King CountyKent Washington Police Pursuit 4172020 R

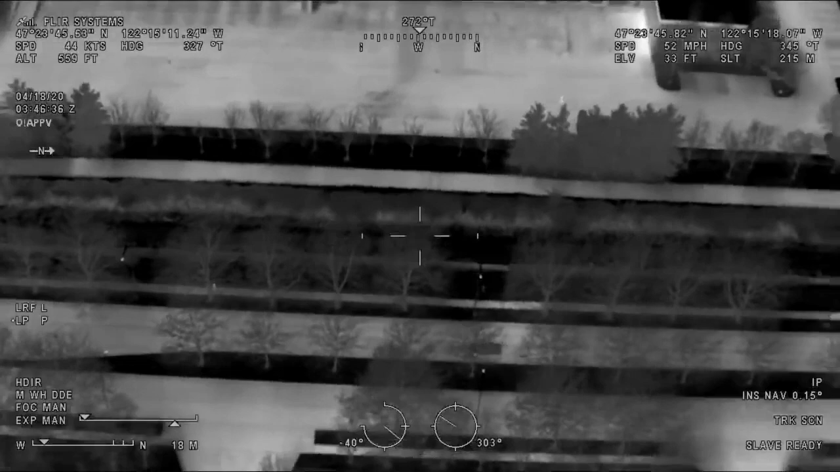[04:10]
There's a lot of dumpsters. The one you're standing by. The one you're standing by. Where's this car stop? Hey, he, last was seen in the trees, whether you guys are looking. Driver land southbound from here through the pool. Hey, for those two officers by the hedges there on the south. Hey, for those two guys by the south. Head to the dumpster, 21.
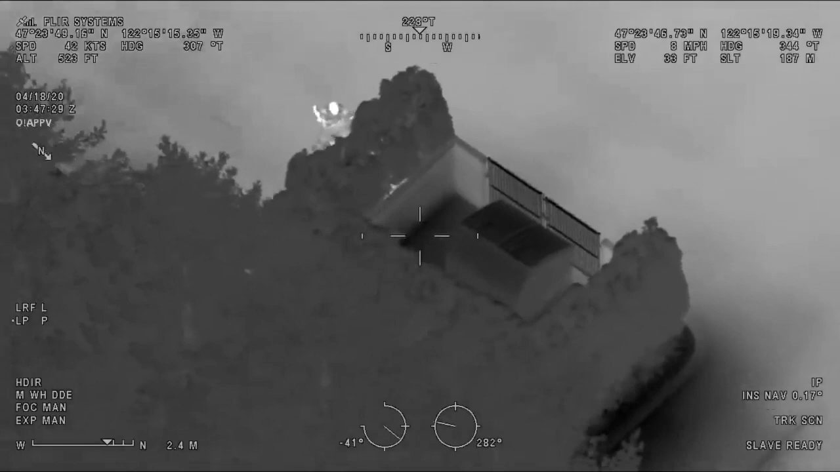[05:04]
Yeah, he's in those trees where you guys are digging up against the wall. Alright, Guardian one, they're taking him into custody by the dumpster. Let me take him into custody.
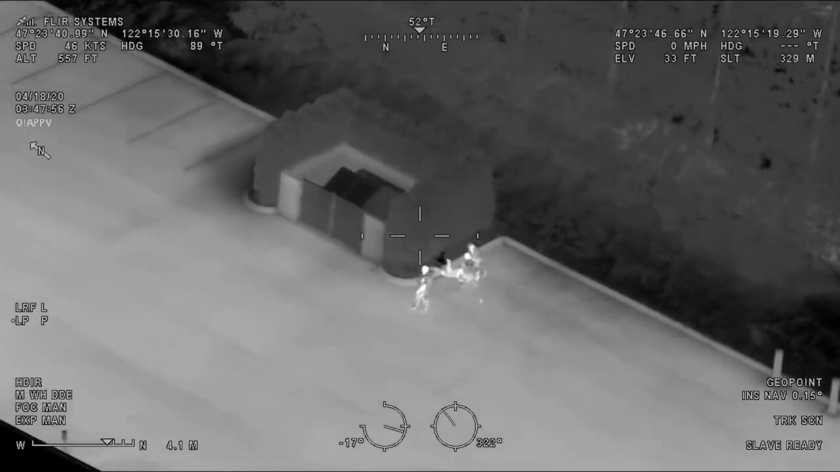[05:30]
Let's just hold these bushes, guys. We're not one here. 34, where did he drop that possible gun at?